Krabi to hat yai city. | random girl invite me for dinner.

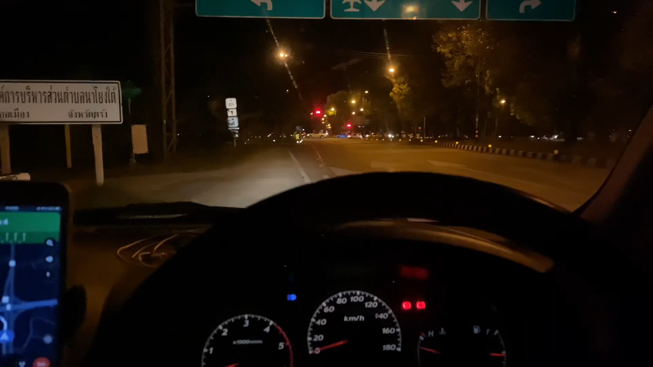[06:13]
जी फेंड सुसीन कुछ अच ऐसा है कि गारी चला चला के बदबेच की है और हम लोग पहुंच गहे हैं पतलूंग सिटी में करभी से निकले ते हैं अब लोग आम लोग पतलूंग और तरांग में फड़े हैं
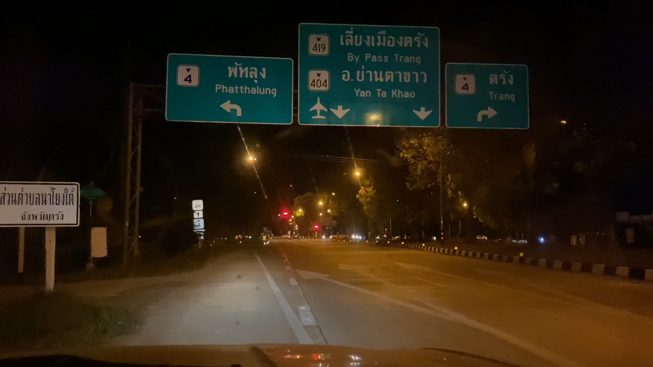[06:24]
लेट साइड पथलूंग और राइट साइड तरा गया है तो हम नहीं जाना है पथलूंग में क्योंकर हमारे किसी फैन ने इन्वाइड किया है इंस्ट्राग्राम की स्टोरी देखके तो उन्होंने कहा है कि आप मारी तोसे चक्कल लगाते जाहिएगा
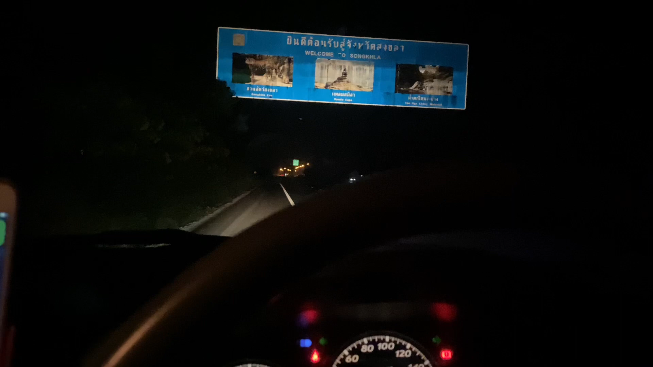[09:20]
पहुंच गए हैं यहां से स्टार्ट होता है रेड जोन एरिया वेलकम टू सॉंखला